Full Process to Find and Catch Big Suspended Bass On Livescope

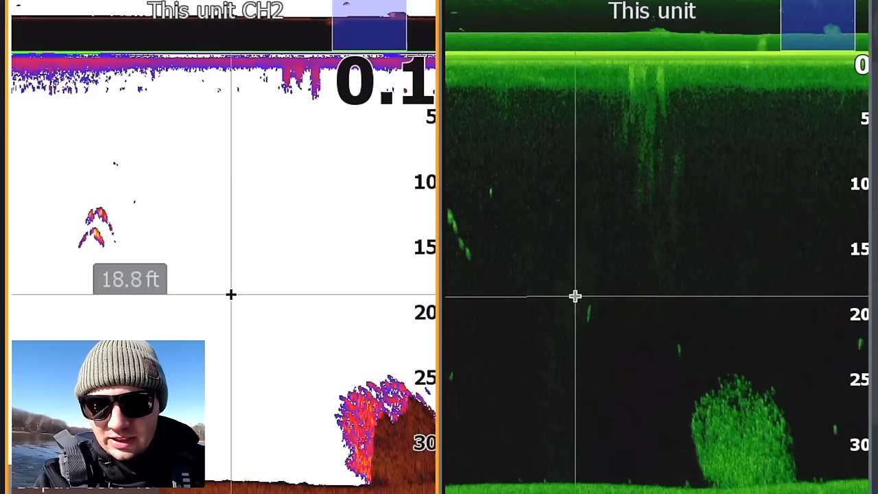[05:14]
these are bass and you can see those arches there the way I have my units set up you can see that those arches are pretty big but you can also see a couple of dots over here that
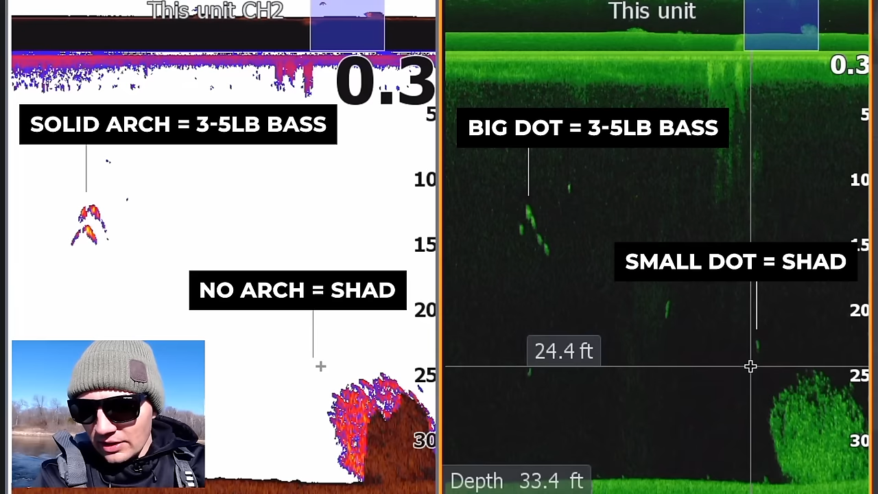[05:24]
On screen: depth 33.4 ft
are on the down imaging that are barely showing up and they don't show up at all on the 2d sonar that's the because I set my settings in a way that I basically filter out all the small fish on 2d
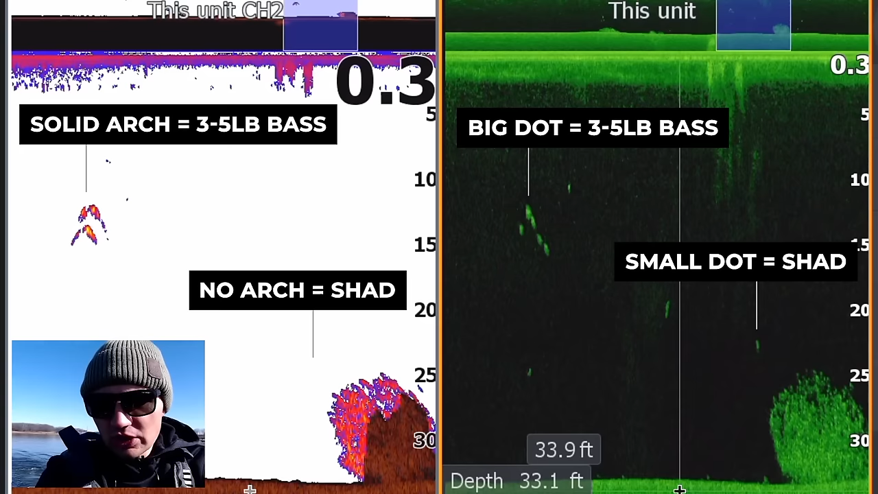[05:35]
On screen: depth 33.1 ft
sonar and only show the bigger fish on down imaging again it's all my sonar settings got to have on
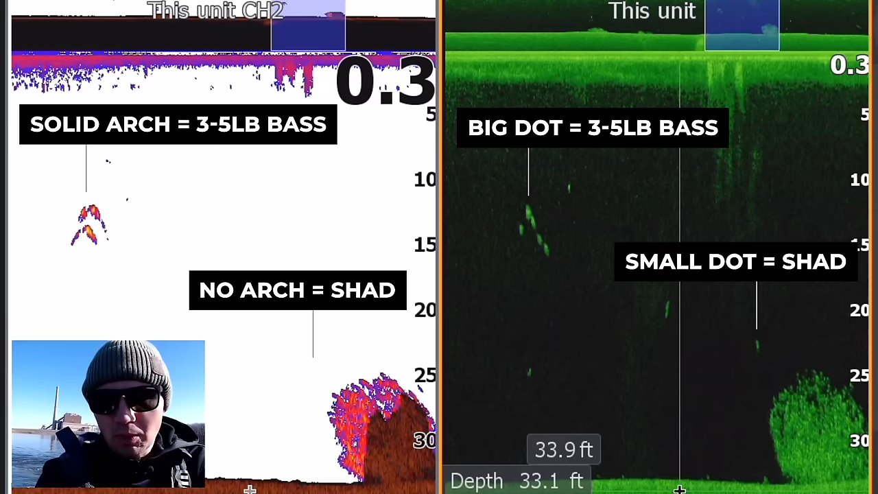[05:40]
On screen: depth 33.1 ft
fishmoment.com and that actual dot there that is right here just above that school of shad may actually be a gizzard shad itself
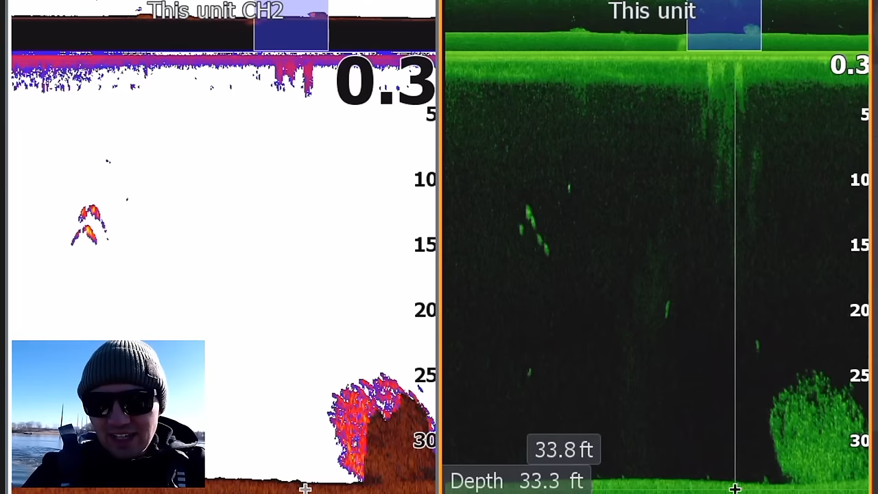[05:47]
On screen: depth 33.3 ft
these gizzard shad again are 10 to 12 inches long those are some big arches so we're definitely around some big bass and
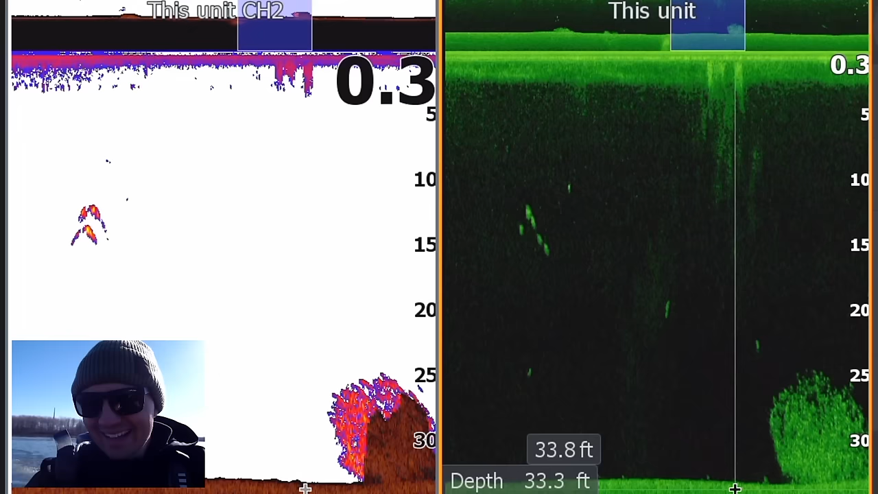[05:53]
On screen: depth 33.3 ft
that school of shad if you look at it is actually
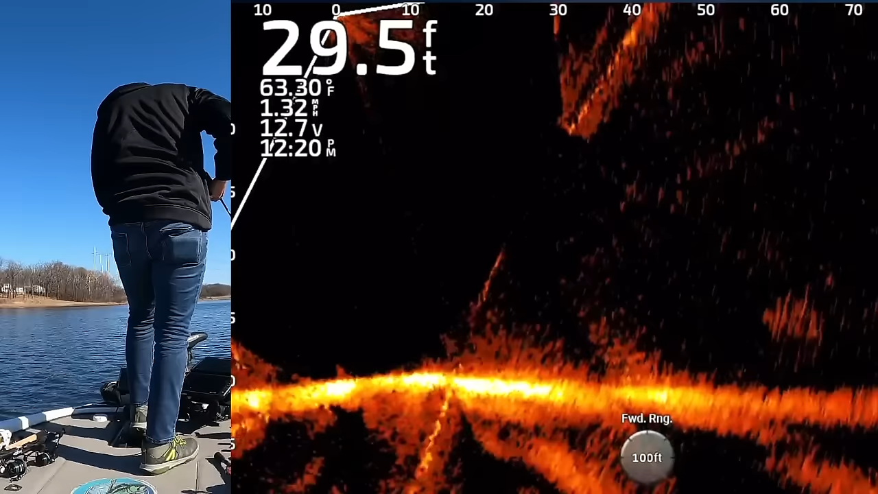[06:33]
On screen: depth 29.5 ft, water 63.30°F
okay guys we just found this school of shad that's down here and the way you can tell they're gizzards is just by how big of a return some of those shad make and whenever you get bigger returns from those shad almost to the point where when you kind of scope around them they look like crappie or something like that that's when you know you're
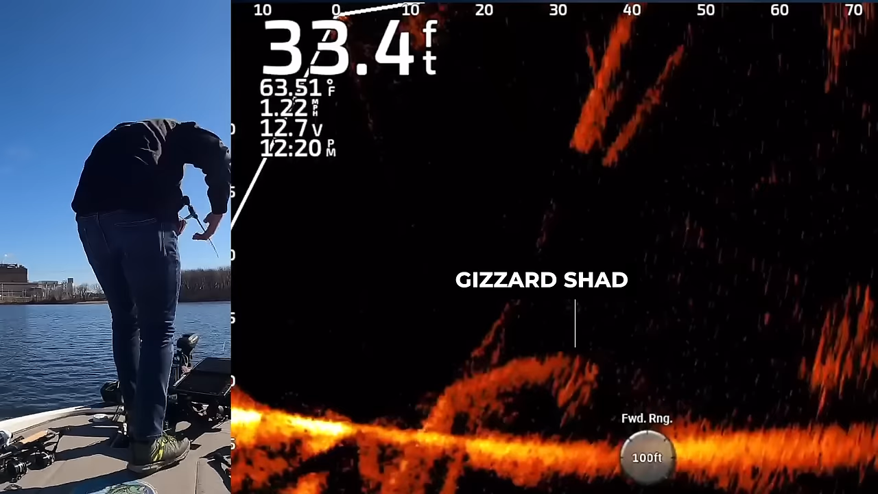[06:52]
On screen: depth 33.4 ft, water 63.51°F
dealing with bigger gizzards because it's just a big bait fish and what i'm trying to do is find some bass they're actively feeding in and around those shad on the live scope right now you can see the shad but you don't see any bass necessarily crashing through them they're just kind of balls of shad just sitting there so what i'm going to do is actually wait as if i was fishing for schooling fish till i see some bass and there i actually see one about 60 feet out a big one right on the bottom just
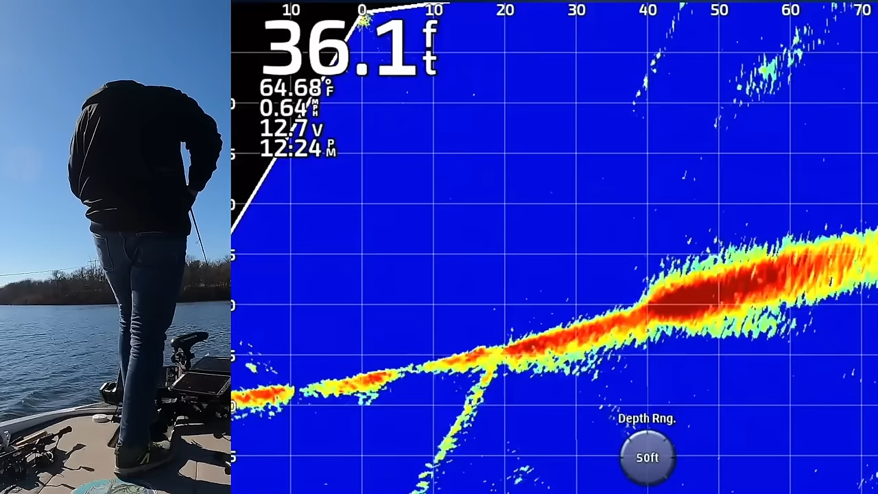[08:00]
On screen: depth 36.1 ft, water 64.68°F
and this is a blue color palette that pops a lot better in these sunny conditions and when i'm chasing schools of bait fish and just fish out in the open this color palette works super well it's not the best when you're fishing around trees
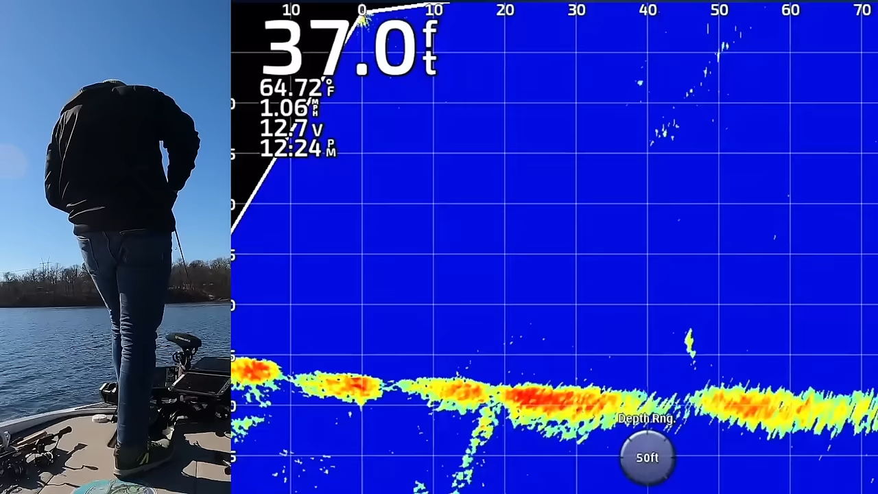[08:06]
On screen: depth 37.0 ft, water 64.72°F
and cover and stuff like that so i don't go to it that often but when i am just out here
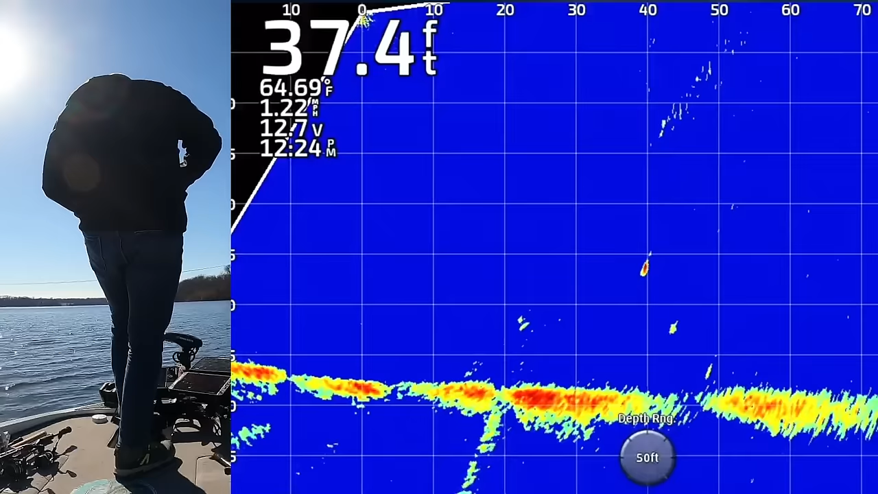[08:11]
On screen: depth 37.4 ft, water 64.69°F
looking for isolated bass and stuff like what i see right there on the screen
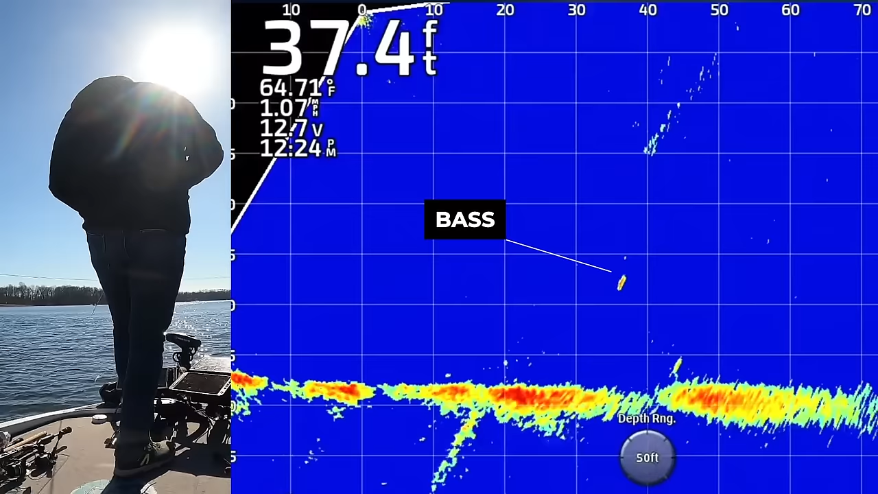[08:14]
On screen: depth 37.4 ft, water 64.71°F
this is a great color palette just because i can see it so much clearer in these sunny conditions and you can watch my bait now it's falling right down to two fish uh-oh this could be game time right there eat a fish yep he's on it eat it got him there we go
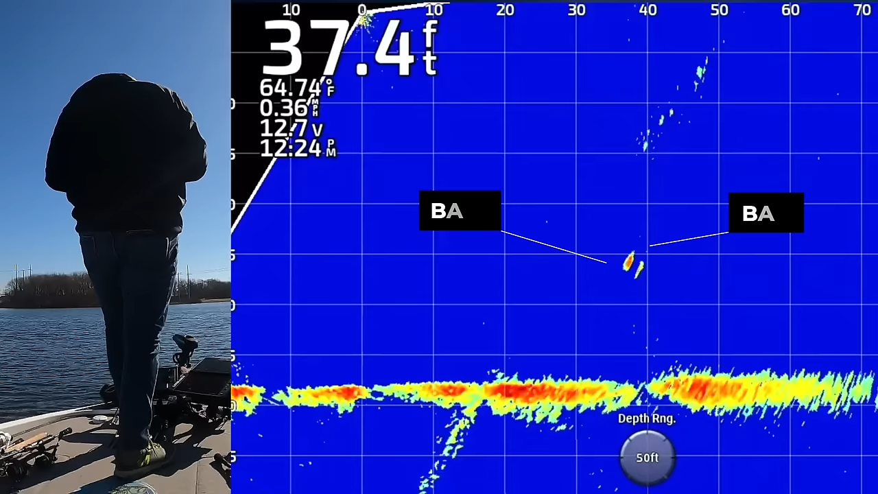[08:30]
On screen: depth 37.4 ft
i mean that blue color palette was sweet on that dropped that damiki rig right on his head and he ate it that was awesome guys and that is a big one right there that is what i am talking about